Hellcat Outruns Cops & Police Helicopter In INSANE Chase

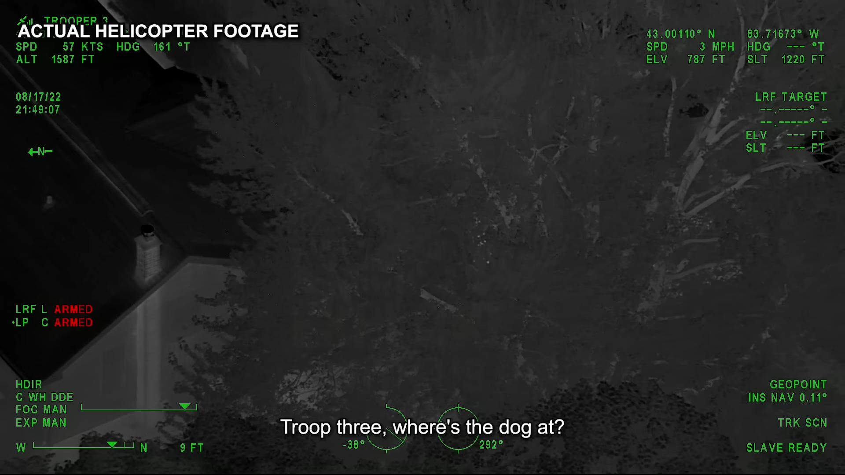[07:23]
Trip 3, where's the dog at? I might have him behind one else in the north of where the vehicle is.
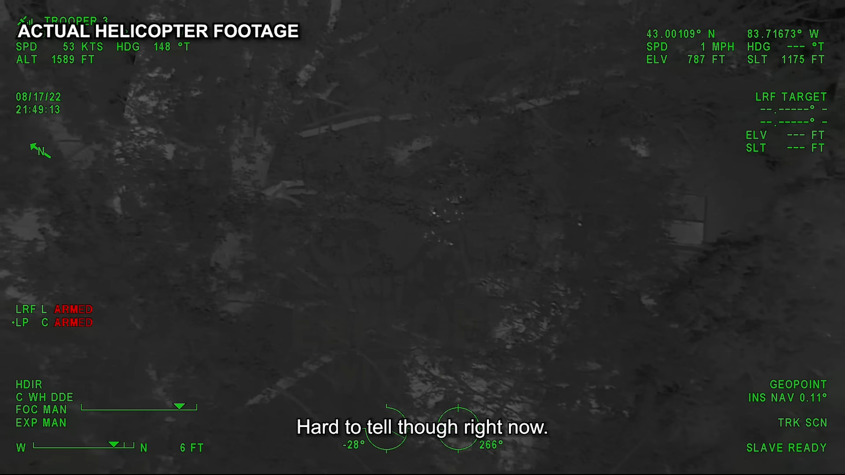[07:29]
Hard to tell though right now. I just need somebody or the canine to go check it.
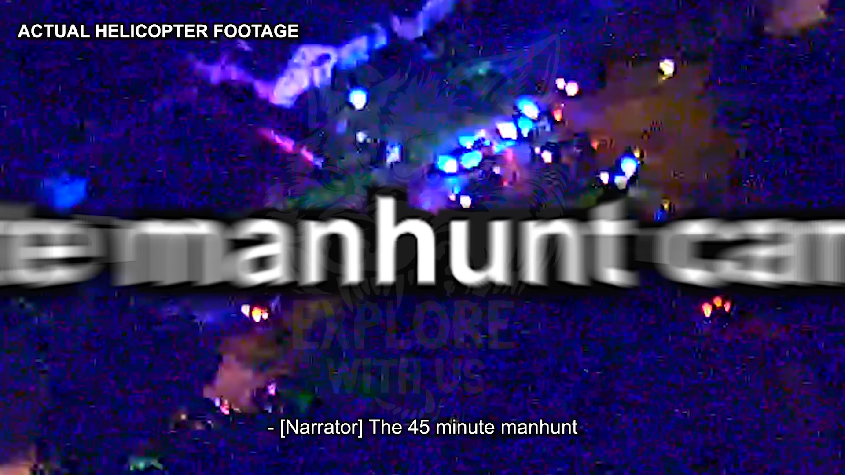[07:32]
The 45-minute manhunt came to an end shortly after, and with no casualties or injuries sustained.
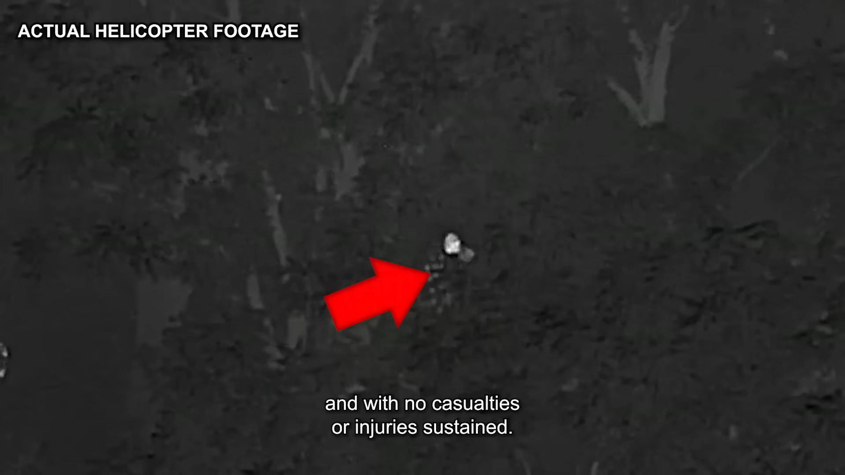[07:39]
The suspect was brought out of his admittedly poor hiding place and arrested without further issue.